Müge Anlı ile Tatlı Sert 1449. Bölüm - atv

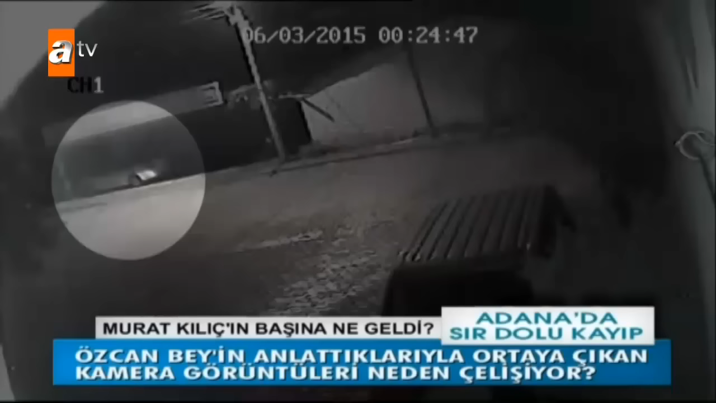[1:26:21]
Gece saat yarımdan itibaren o araç kapının önünde durmaya devam ediyor.